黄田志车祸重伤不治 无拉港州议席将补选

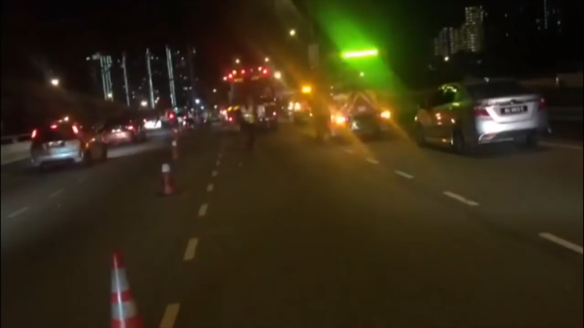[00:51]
由于多用途车横摆在路中央，警方必须封锁4条车道中的其中3条，